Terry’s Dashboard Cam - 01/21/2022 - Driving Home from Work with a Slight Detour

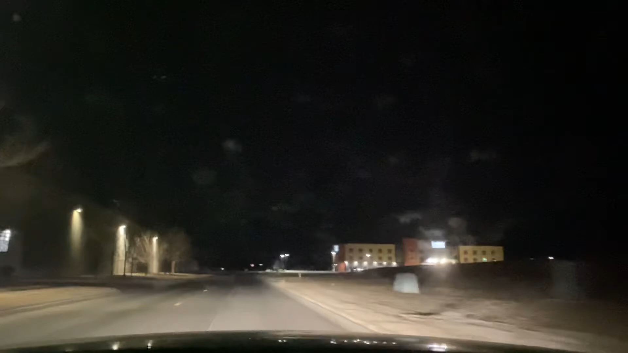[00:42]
Maybe we'll put her up on the interstate tonight. I haven't done that much lately. I shouldn't be driving 40 down this road, but all right.
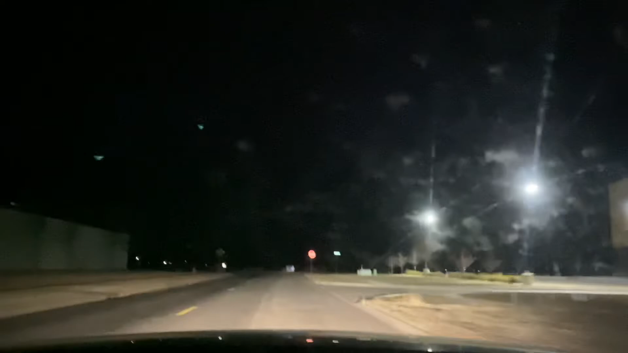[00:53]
Turn here off of Virginia Court onto Virginia Drive. I thought it was a good idea to name two streets the same thing, but alright. Could be worse, could be like over by the water park, the intersection of Kenwood Park Drive and Kenwood Park Drive. Only Salina. If you're not from Salina and you're watching from another town, if you have an intersection with the same street names, please comment below.
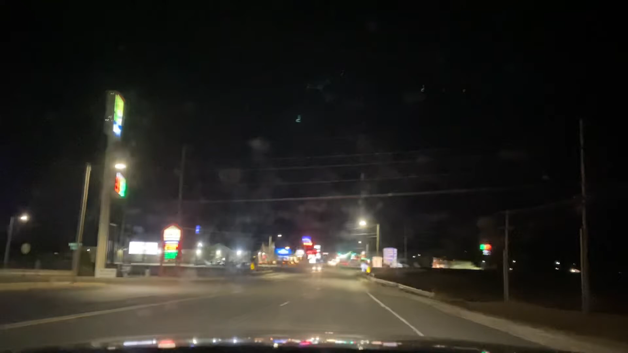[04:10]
Of either a city police, a city or county police vehicle, or potentially state. I know KHP has their own, like, designated license plate kind of thing, so but I don't know who he was, but he sure snuck up on me in a hurry. Holy Moses. Check something when I get parked in a minute, too, because this windshield is filthy.
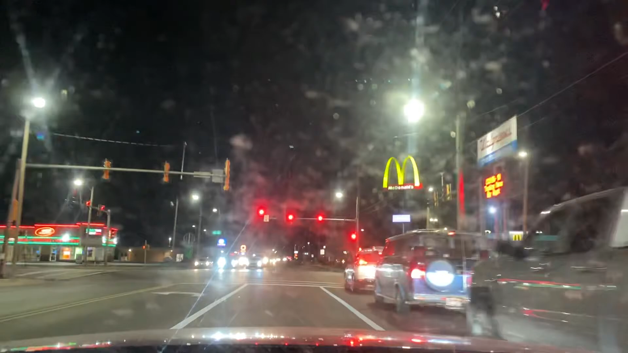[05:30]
down here, so we'll find out shortly.
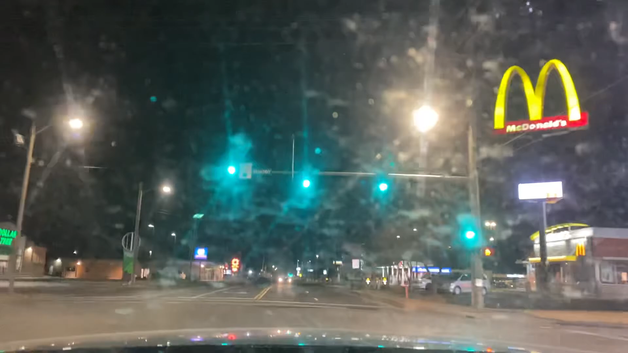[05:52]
Apologies to those of you watching that are seeing water spots and whatnot. That's remnants from the last bit of snow that we had here within the last couple of weeks. And fortunately, that's not an issue, as that's not in the forecast anytime soon. It's supposed to be a very nice weekend.
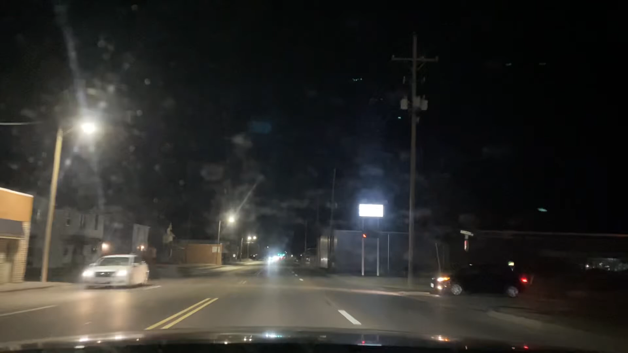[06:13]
It is, by the way, Friday night, January 21, 2022. This is ordinarily that park right here. Obviously, from what I can see, as soon as I turn down the street,
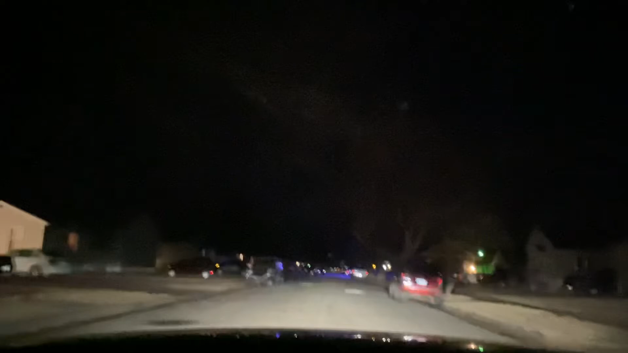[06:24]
the police presence has, it's not there. Not like it was. This is Charles Street we're crossing. We're going to get down here, and I'm actually going to drive by through here and see if there's any type of law enforcement presence.
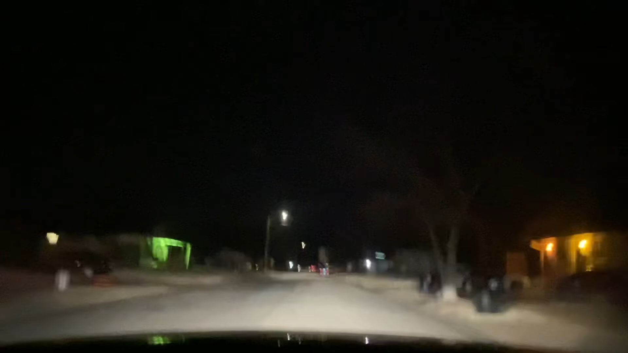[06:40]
They actually had the street blocked off from right here at Prescott down to Morrison, I believe it was. And Morrison's not very far down.
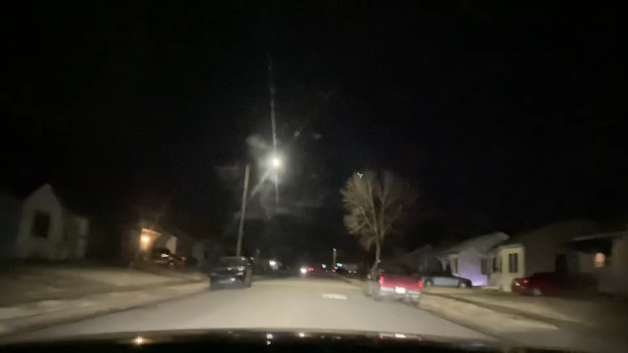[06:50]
Not seeing any leftover PD vehicles of any sort. Looks like the house in question is nice and peaceful, so nothing going on. No police vehicles in the vicinity, so whatever was going on has ended. Not sure, but as soon as I say that, there's a police vehicle right there.
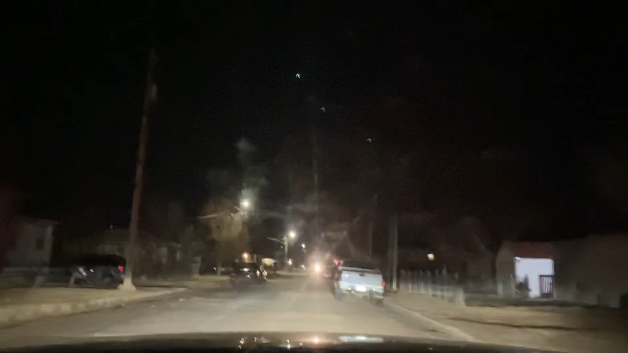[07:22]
Interesting how they're hanging around the area still. At least that one is, anyway. He turned north on Montrose. I'm going to turn south on Phillips here and get my butt home, because I'm not sure why they're still in the area, and I really don't want to find out. So I'm going to head this way. Hopefully he don't back, you know, come back around to Phillips. I don't need him coming up behind me for any reason whatsoever.
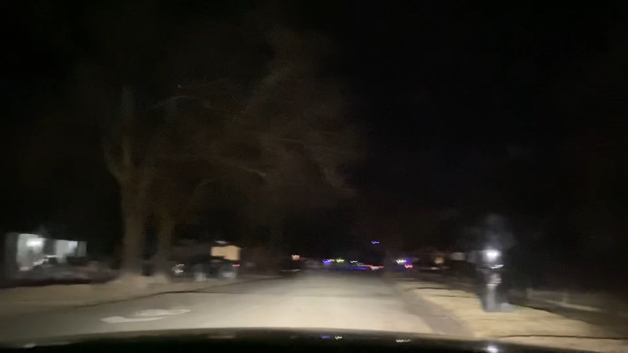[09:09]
He must have turned on South Street somewhere, because he's not on Montrose anymore from the looks of it, so. Alright, well, that is this edition of the dashboard cam. Wanted to find out if there was a police presence still in the area. Oh, I made that dark, didn't I? Holy cow. Oh, yep, police presence, so that's a good thing. This neighborhood sometimes, man, I'm telling you.